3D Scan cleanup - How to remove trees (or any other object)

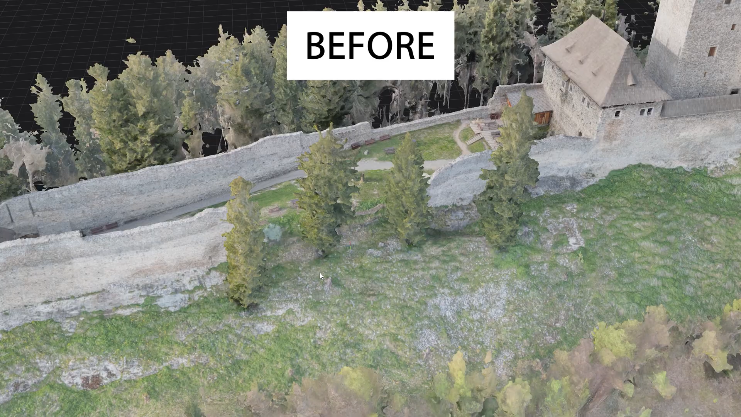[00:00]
In this video, I will show you how to quickly remove unwanted parts from your photogrammetry 3D scans using just RealityCapture.
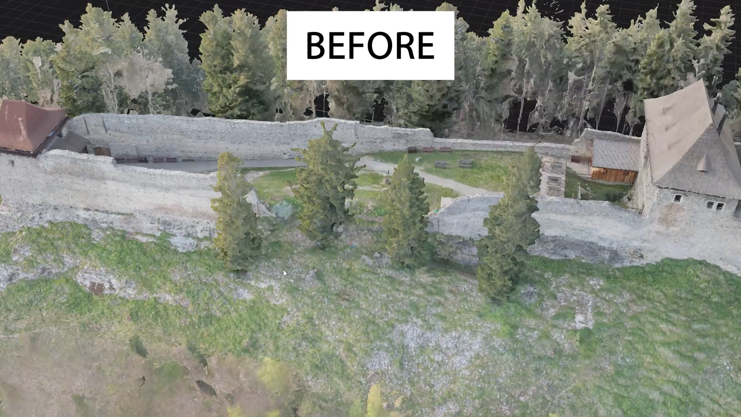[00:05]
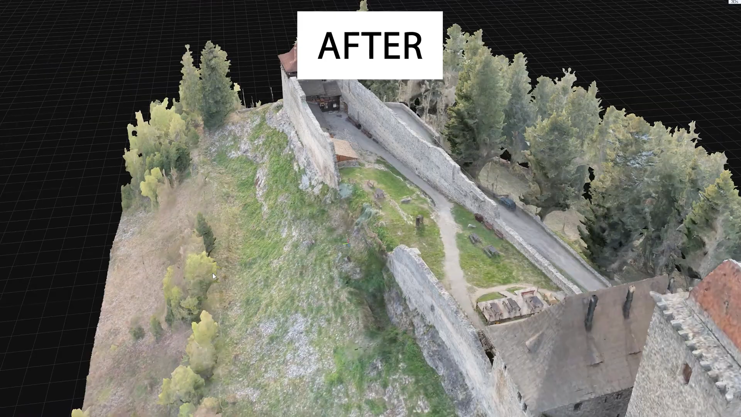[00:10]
We are going to remove some trees from our 3D model from our previous tutorial and get this much cleaner look without the distorted trees.
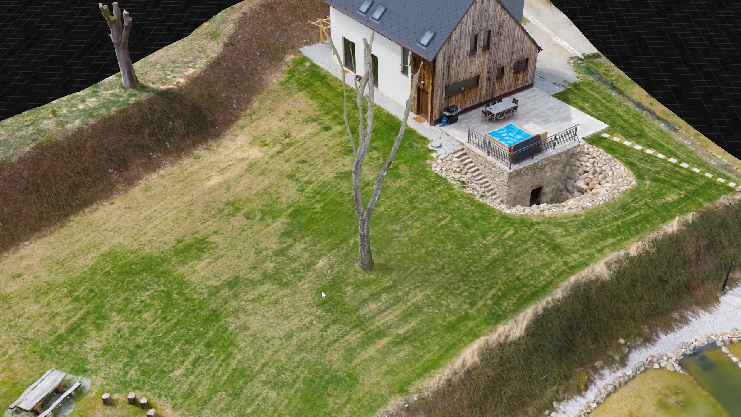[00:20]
When doing photogrammetry 3D scanning, you often end with parts of your model that are not perfect,
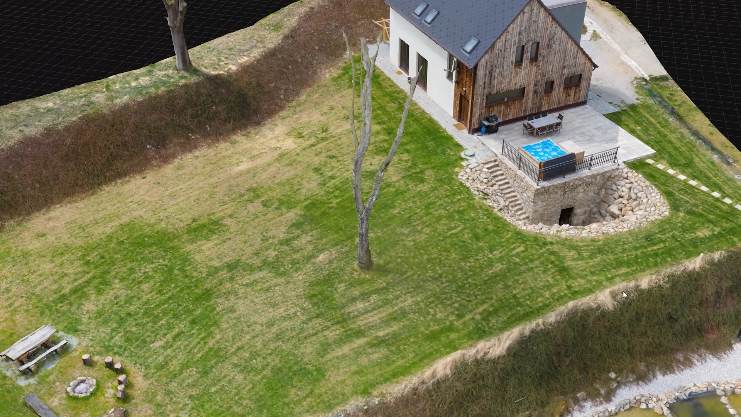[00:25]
were reconstructed badly and you would like to remove them from the 3D model.
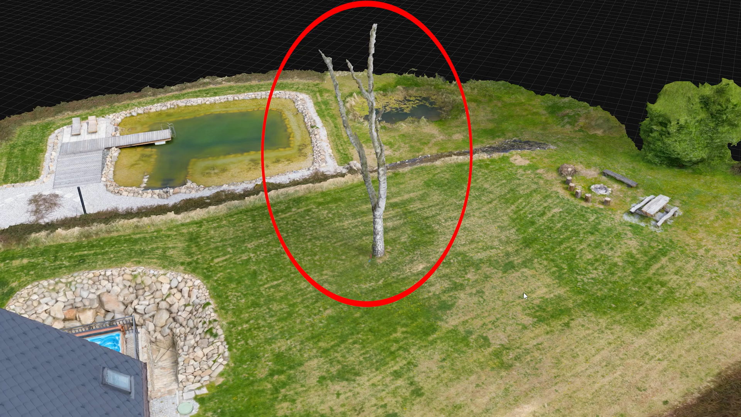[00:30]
Very often, it applies to trees.
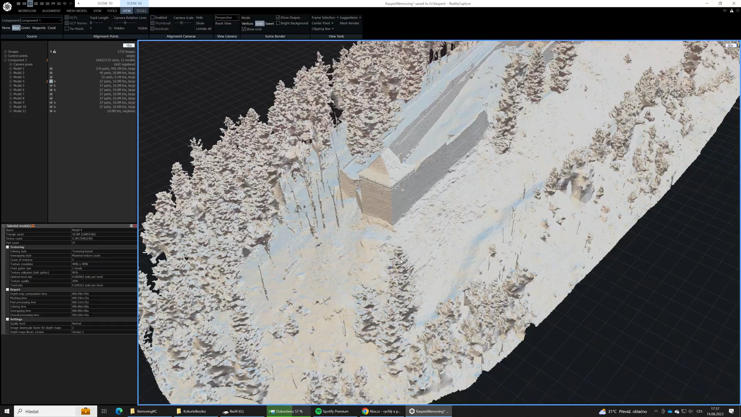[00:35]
Trees have very complex shapes and more importantly, leaves are constantly moving a little bit in wind so
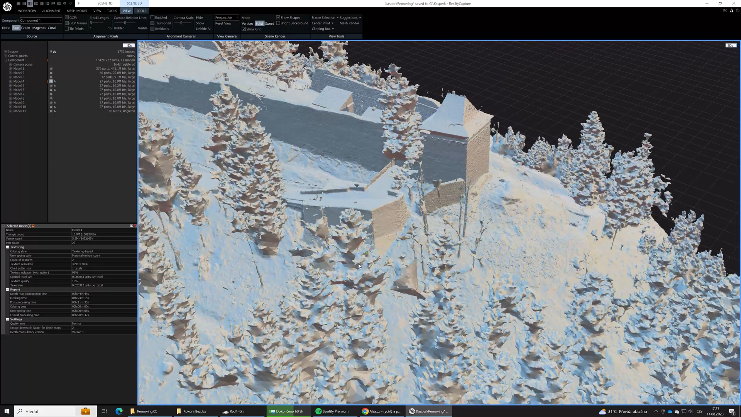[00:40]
it is very hard for photogrammetry software to properly reconstruct them.
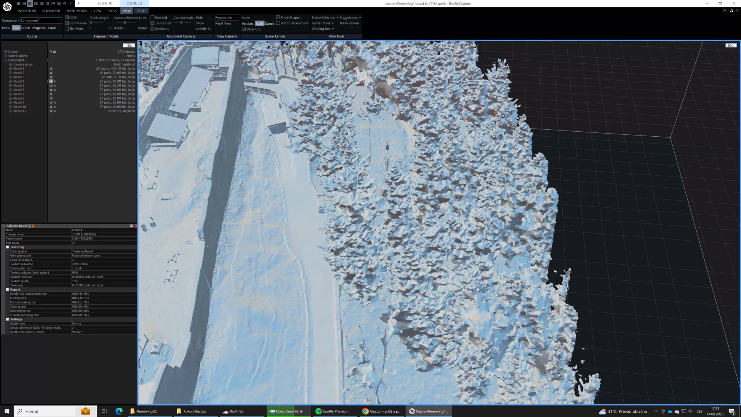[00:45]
So often, instead of at least an approximate shape of a tree,
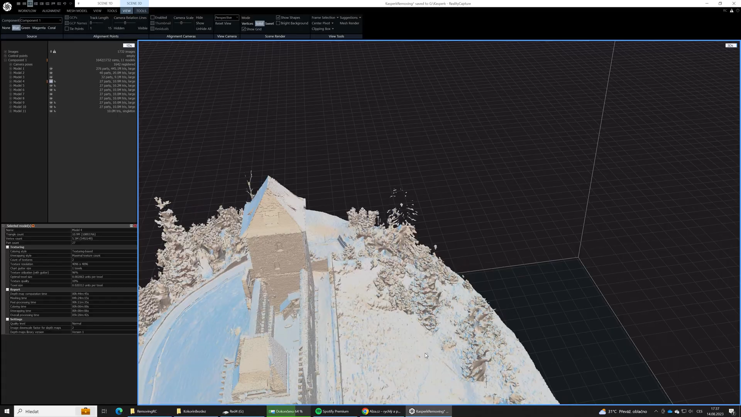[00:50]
you end up with some weird deformed kind of zombie tree, like at this model of the Medieval Castle from our previous tutorial.
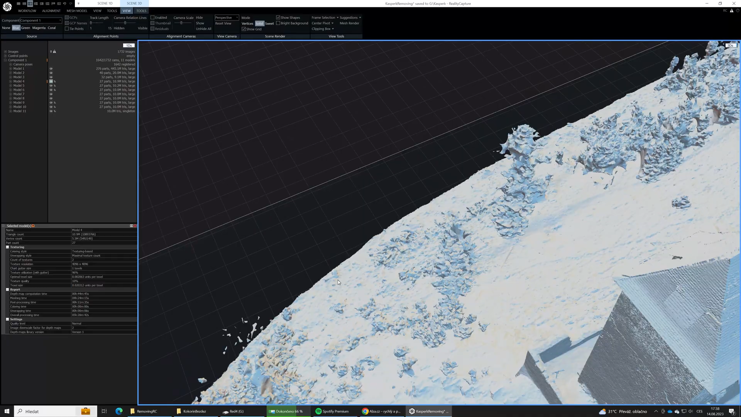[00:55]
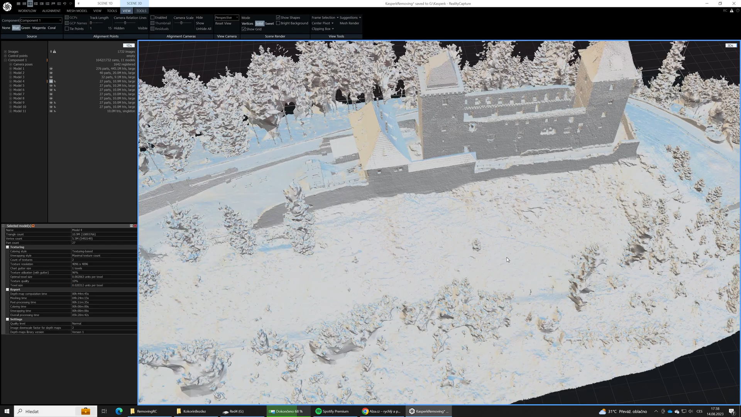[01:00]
These trees at the main courtyard doesn't look good at all and we would like to remove them. It is a fairly easy task in RealityCapture.
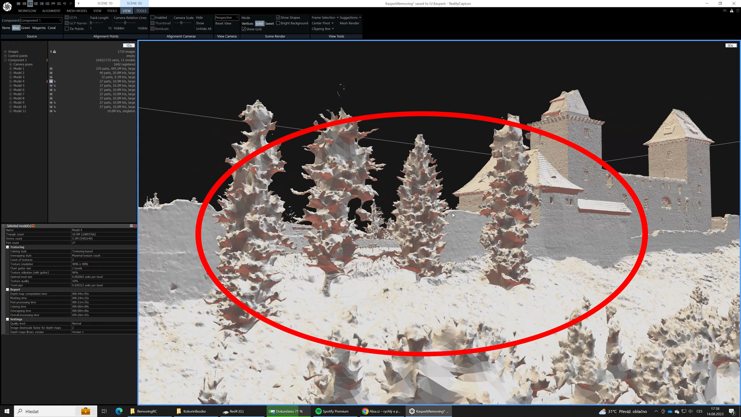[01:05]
Of course, you can do it outside, export the 3D model into something like Blender,
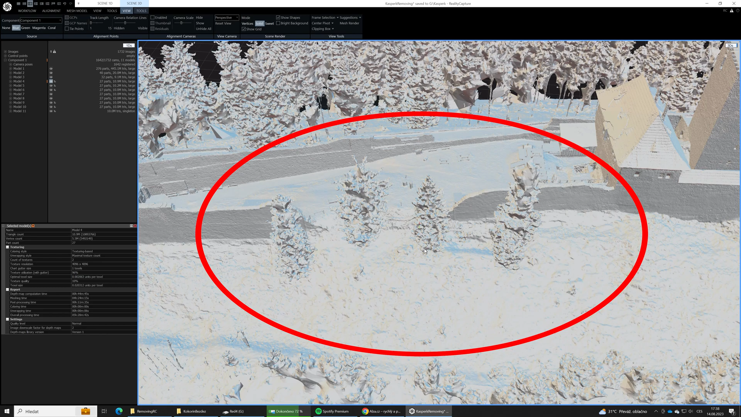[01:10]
ZBrush or 3D code, do the cleaning there and import it back, but it is fast to do it in just RealityCapture.
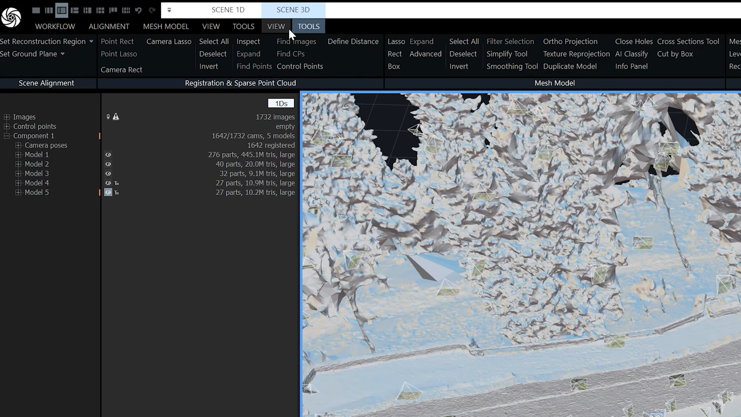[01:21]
As the first step, let's select the parts we want to remove. We will use LASSO tool to roughly
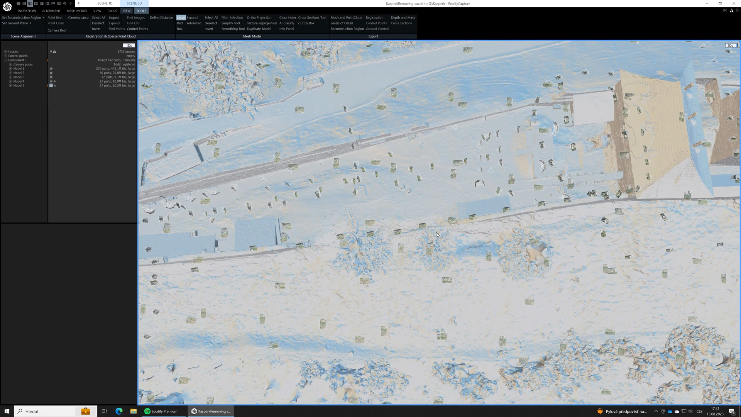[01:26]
select the target area and then we will clean up the selection by deselecting
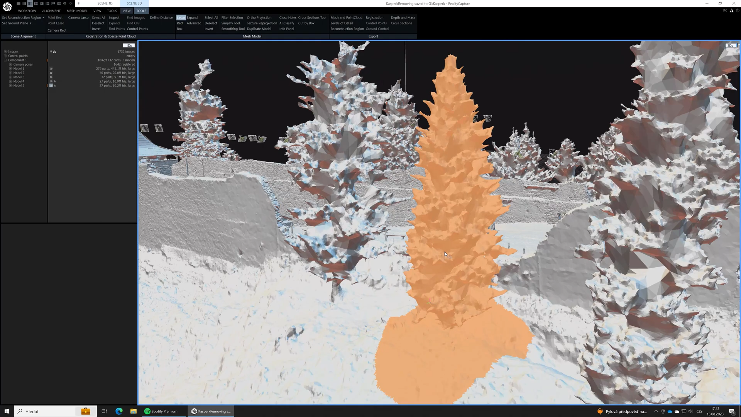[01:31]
unwanted parts by holding the SHIFT key.
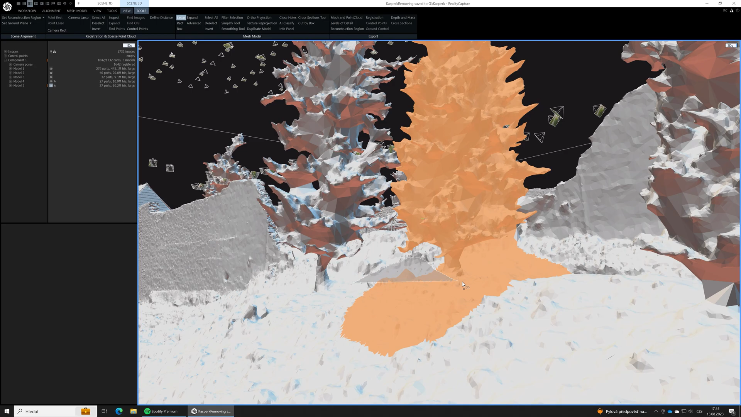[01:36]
Let's speed things up and select all 3 trees.